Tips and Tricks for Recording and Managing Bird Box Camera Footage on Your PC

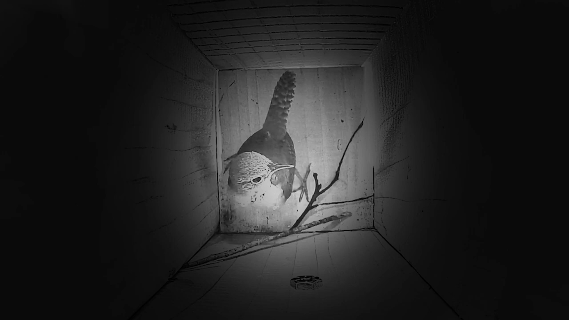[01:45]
and deliver cryptic black and white images by night with invisible IR infrared LEDs. And this one we have the IP bird box camera.